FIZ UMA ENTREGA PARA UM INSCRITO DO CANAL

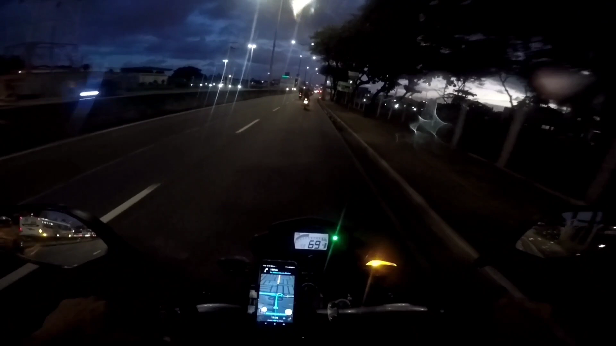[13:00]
Vamos pegar aqui Esse acesso aqui O trevo de pangabeira Pegar Aí o tom solto maior